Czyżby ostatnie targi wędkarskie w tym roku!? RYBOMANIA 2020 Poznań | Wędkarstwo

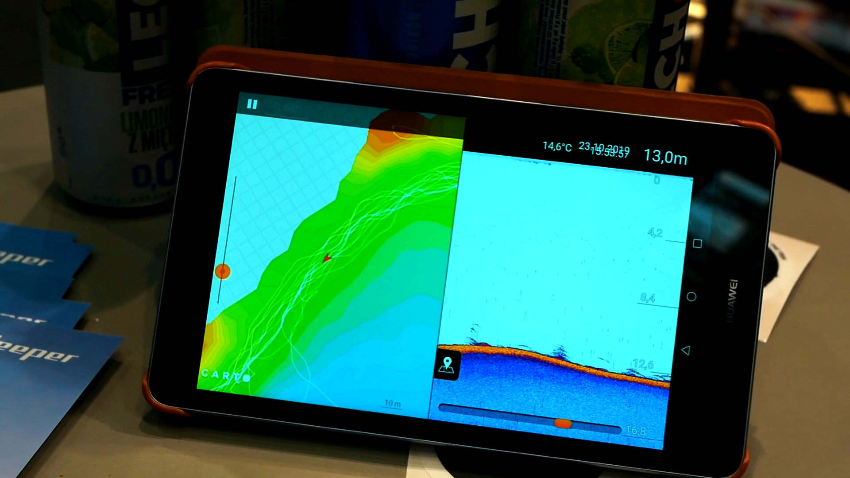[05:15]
On screen: depth 13.0 m, water 14.6°C
Zobaczcie, że to jest spływane, nie? Bronikuła jesienna na szczupakiem.
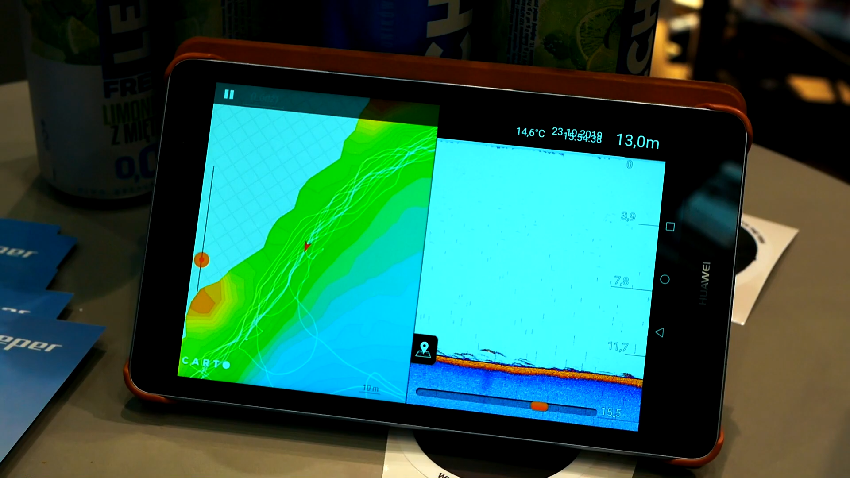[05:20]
On screen: depth 13.0 m, water 14.6°C
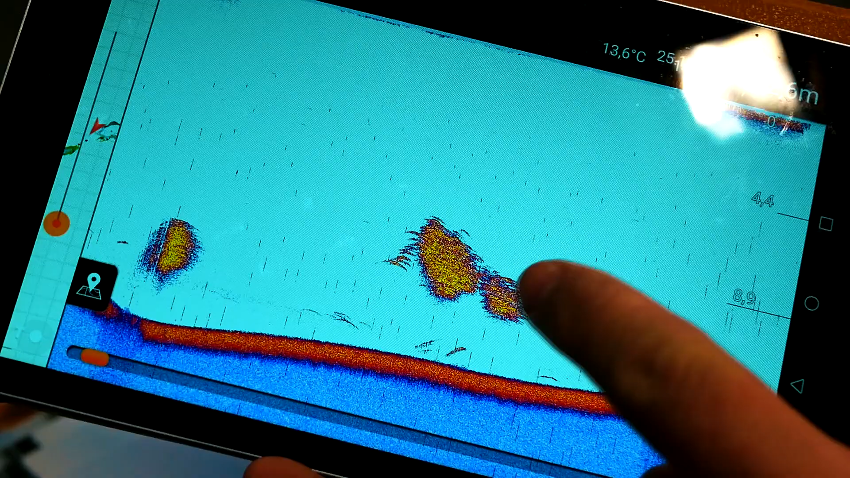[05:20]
On screen: water 13.6°C
To jest łowica płoci, tak? Tak, to. Pilnowane są przez okonie. No.
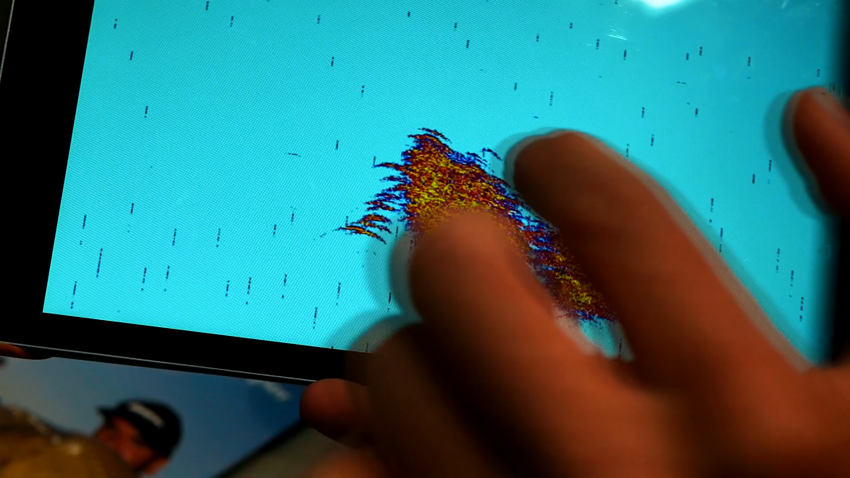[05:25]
Duże okonie. Czyli to po bokach, te większe łuki, to będziesz miał okonie. Hierarchicznie się ustawiam jeden nad drugim. Mhm.
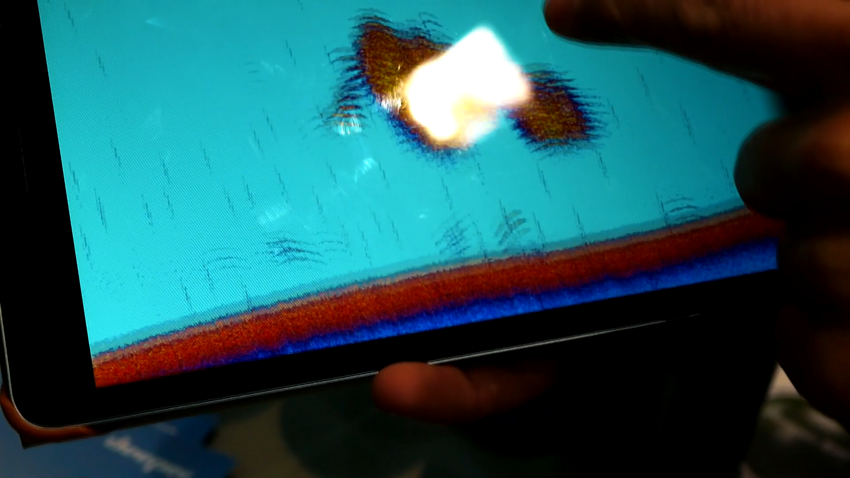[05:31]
Tu masz szczupaka. Mhm.
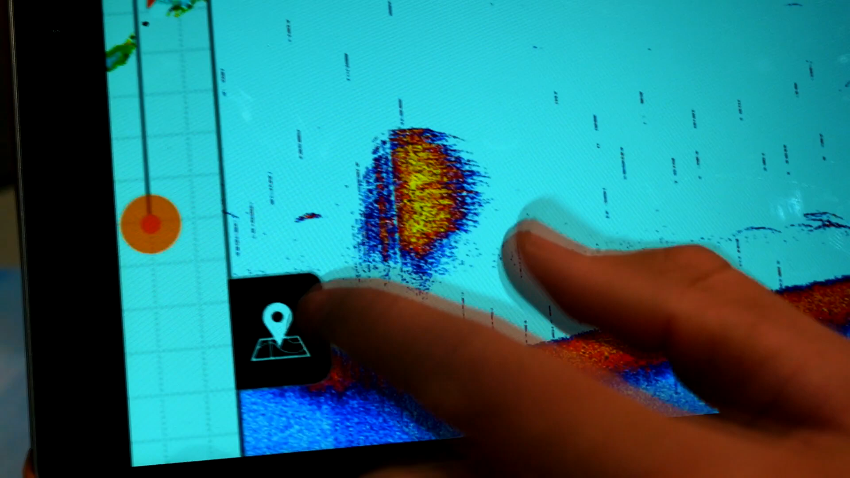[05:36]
I tu masz ławicę ciela wypilnowaną też przez jakiegoś drapieżnika.
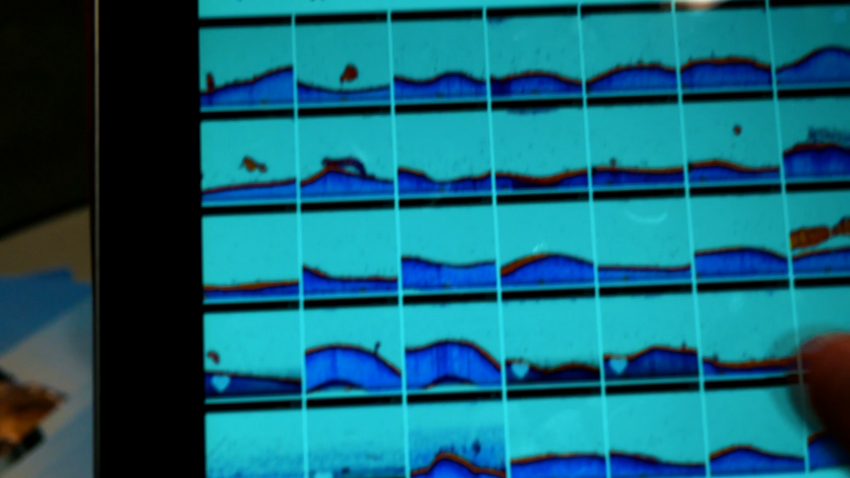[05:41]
Duże okonie, te największe piszą się już tak. O, to są wielkie okonie.
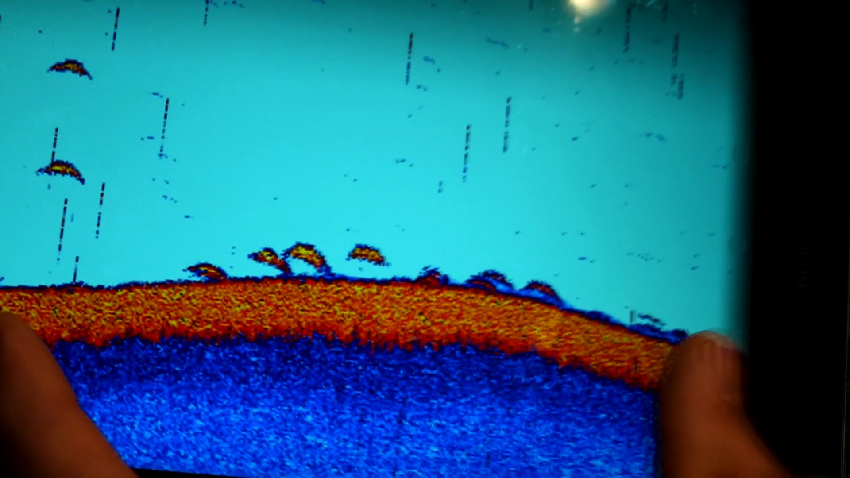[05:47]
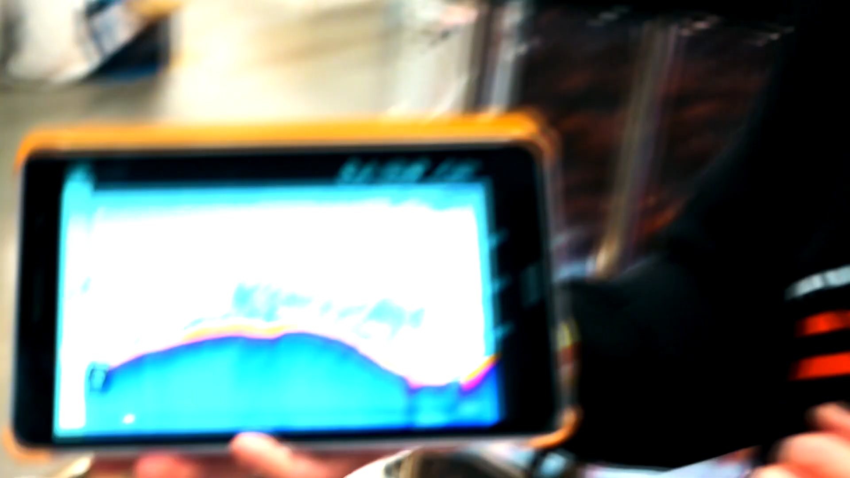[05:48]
Na cirpie masz to, żeby każdą rybę z ławicy możesz sobie...
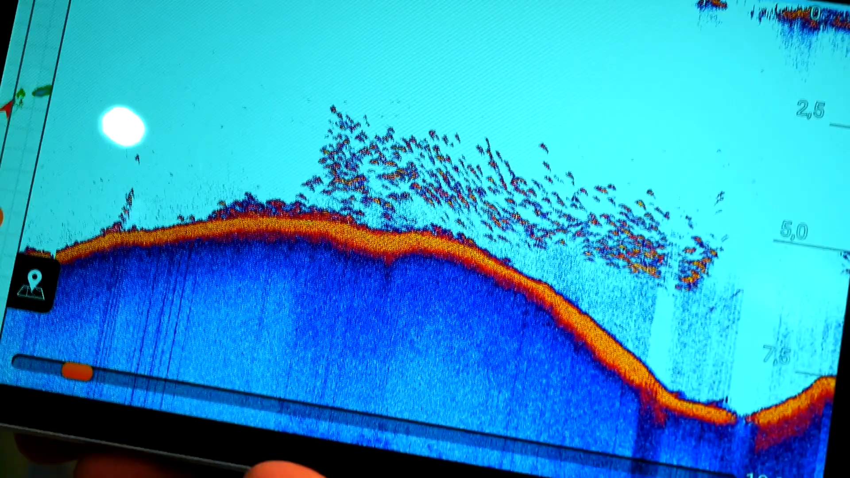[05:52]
Jasne.
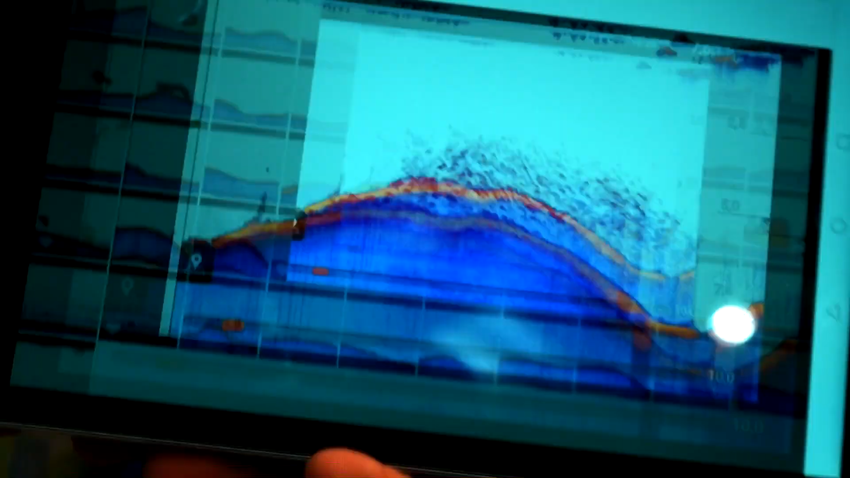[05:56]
Wrócić.
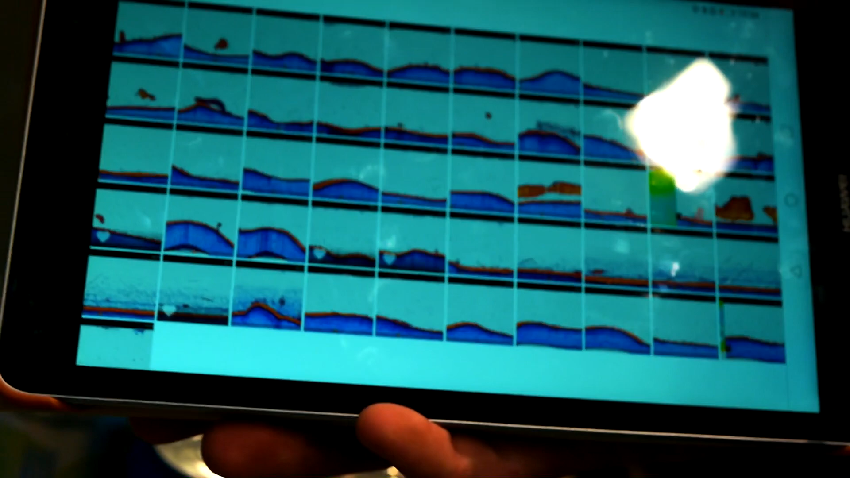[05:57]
To takie ławice na jesień znajdowałem. Ogromne. No ale jest drapieżnik pod spodem, nie? Tak.
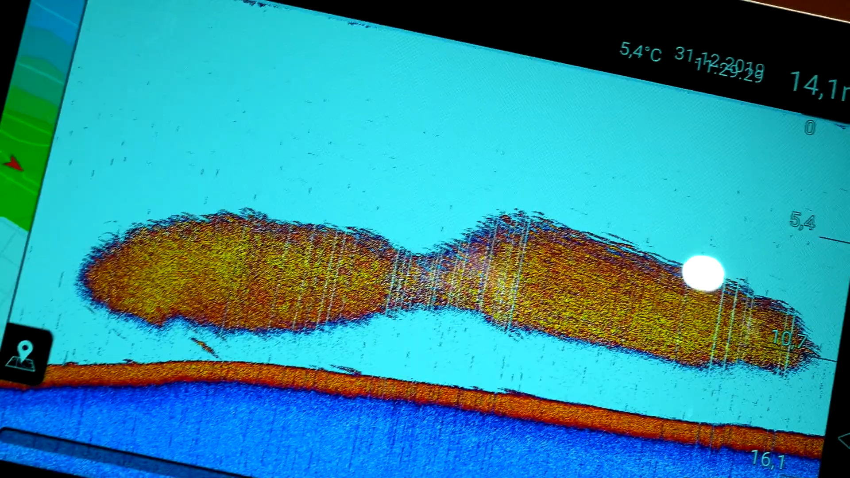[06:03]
On screen: water 5.4°C
To już typowo przygotowane do zimowiska, do zgrupowania?
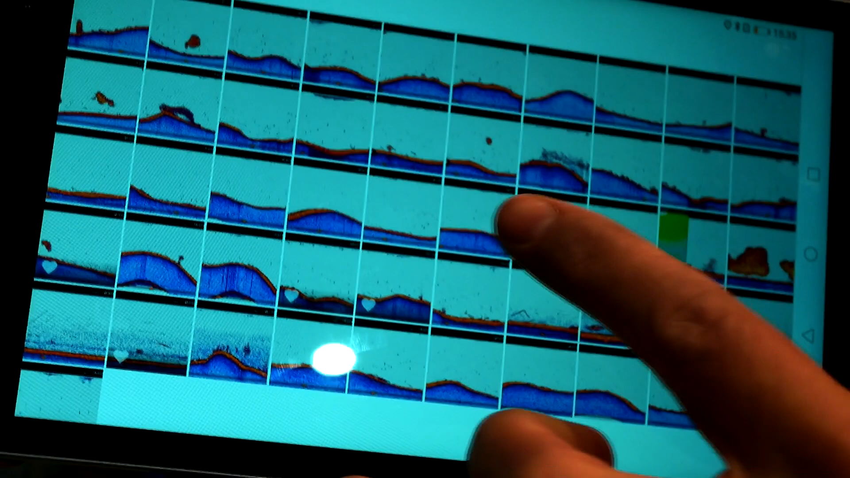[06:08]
Tak, ryby typowo szykujące się do zimy.